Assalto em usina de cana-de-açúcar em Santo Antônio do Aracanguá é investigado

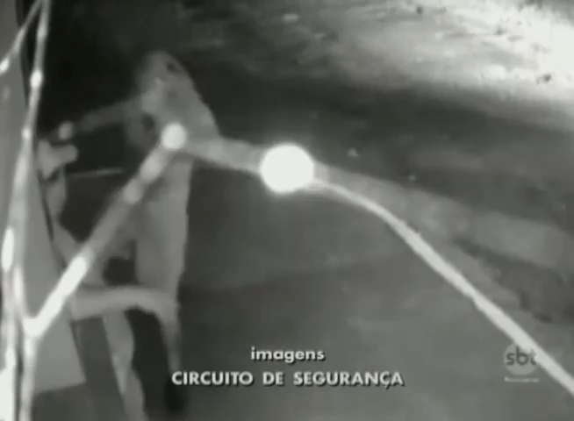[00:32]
Ele não imaginava o que estava acontecendo lá dentro, até que surge o carro da empresa.
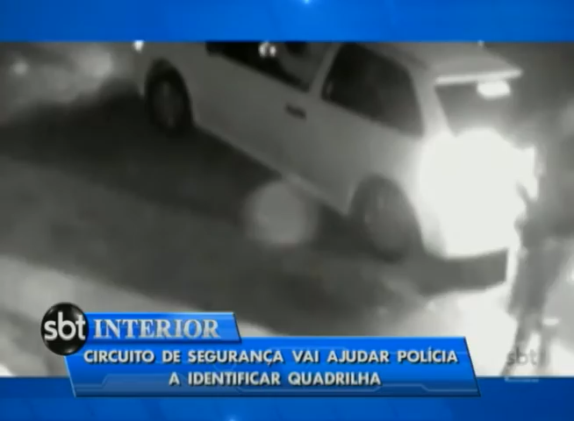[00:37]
Quatro criminosos estão dentro do veículo. Um deles sai armado com revólver e rende o motorista.
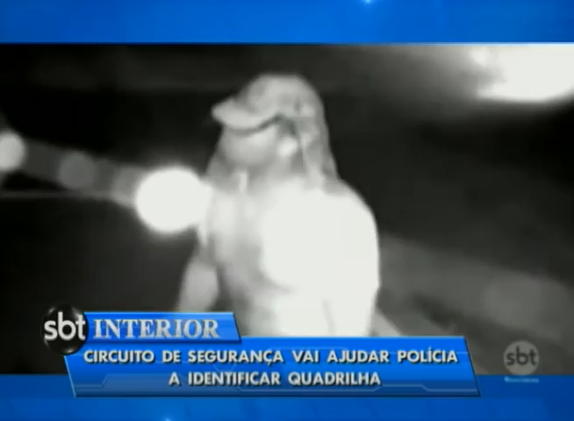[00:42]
Perceba que o criminoso tem uma barba rala e uma tatuagem na canela. Fazendo ameaças e dando um chute na perna da vítima, o assaltante ordena que ele entre na usina. Lá ele também foi amarrado, mas as imagens das câmeras de segurança não mostram esse momento. Por enquanto, nem o carro da empresa, nem os criminosos foram encontrados. Bom, diante dessas imagens, se você que está em casa tem alguma informação que possa realmente ajudar a polícia na identificação desse criminoso,